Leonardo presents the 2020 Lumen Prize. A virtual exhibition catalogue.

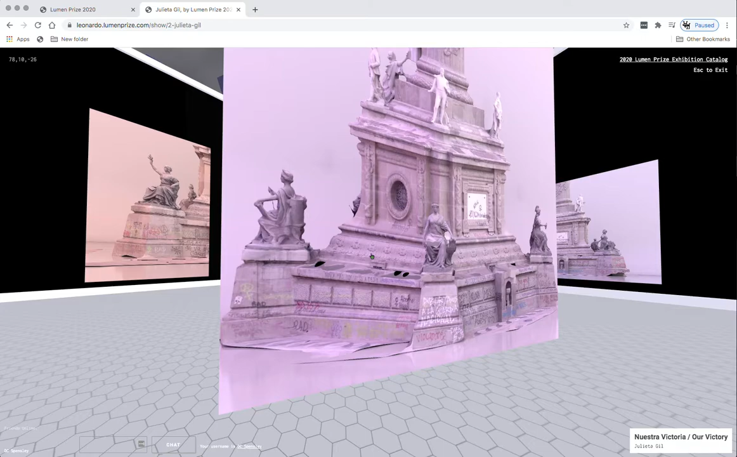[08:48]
a colonialist monument in Mexico, Mexico City,
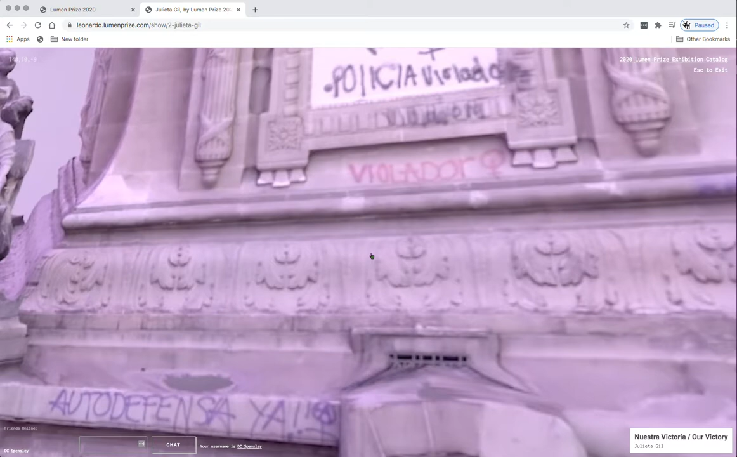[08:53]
during a protest, a feminist protest.
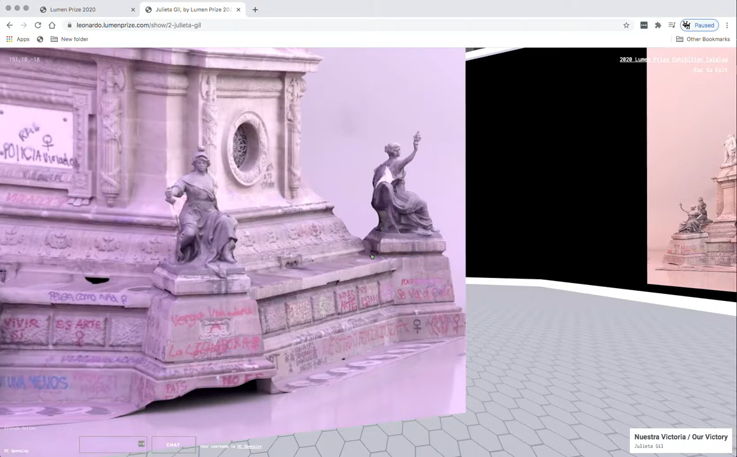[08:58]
And what Julieta has done as is give voice to,
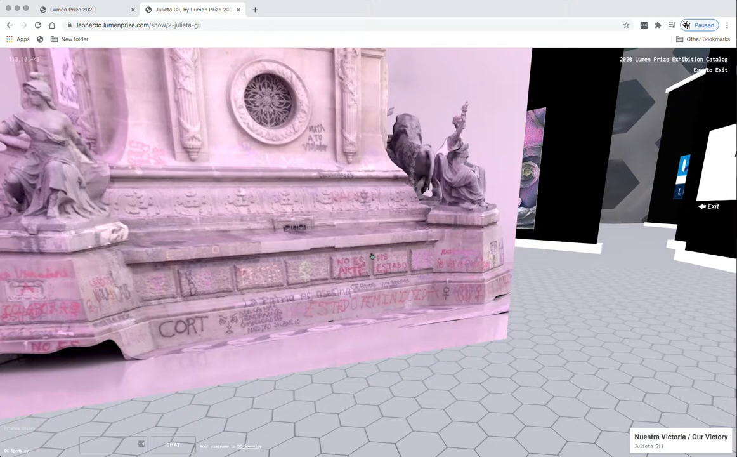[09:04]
to the, the women who were in the protest, who, for the first time in the history of this
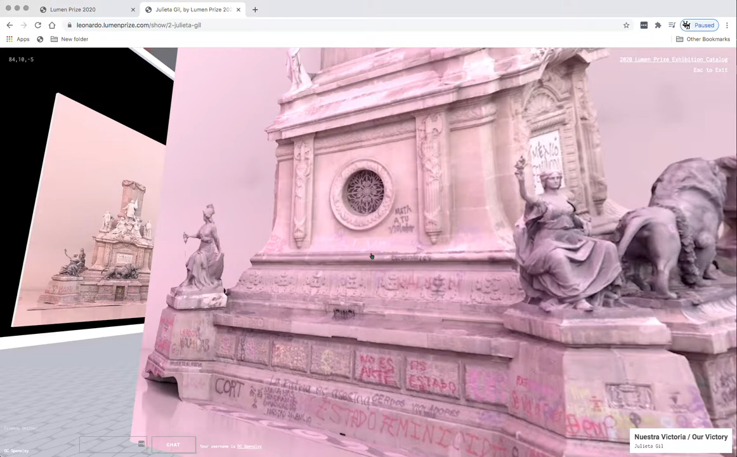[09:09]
monument, intervened and, and added their voices to it.
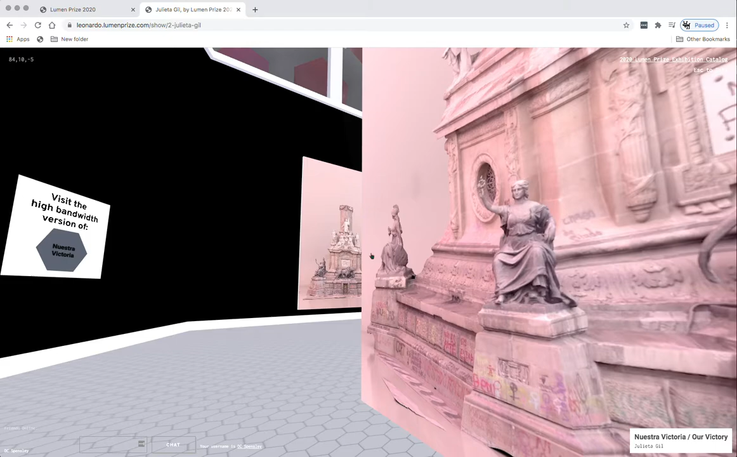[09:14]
Now, Julieta also made
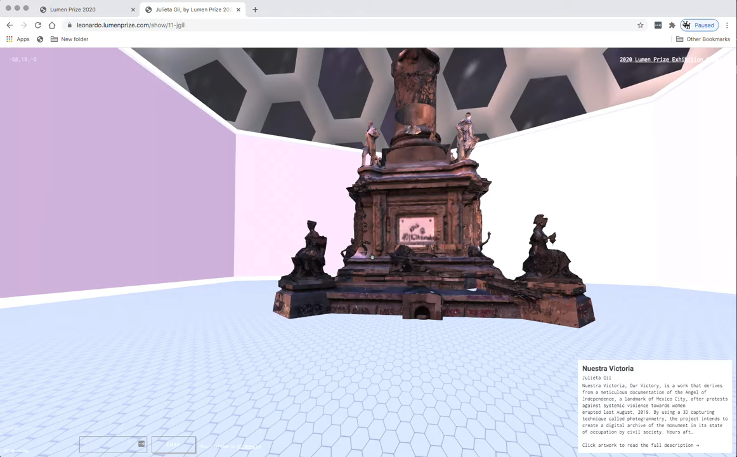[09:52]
in the round, a 3d model that, that, that Julieta created.
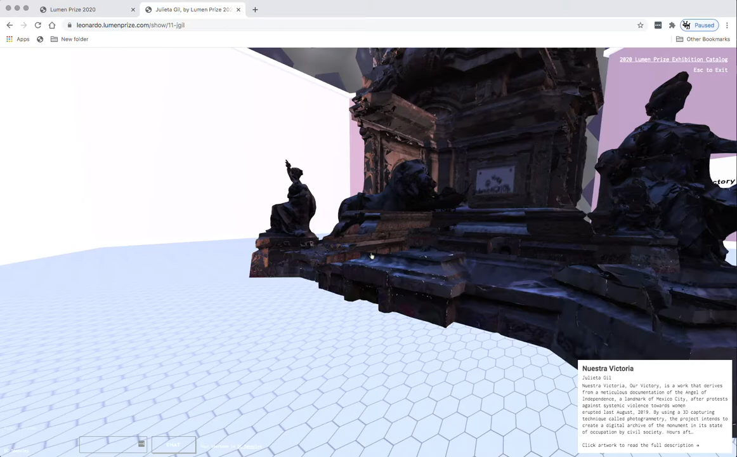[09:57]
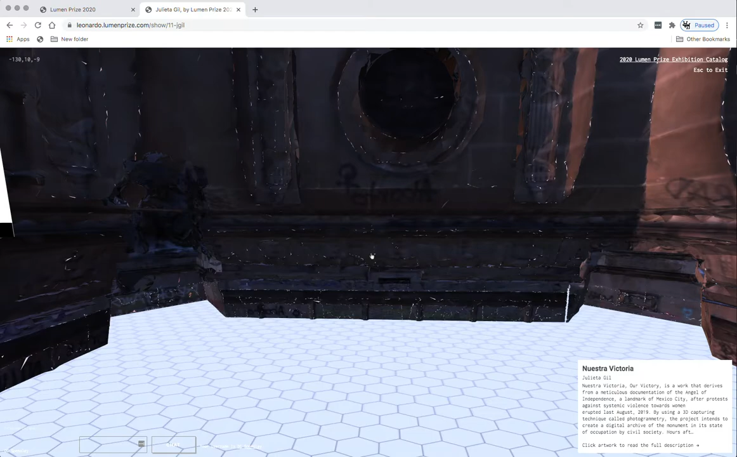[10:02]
And that you can actually go inside of this and inhabit this model, which I, I find fairly fascinating.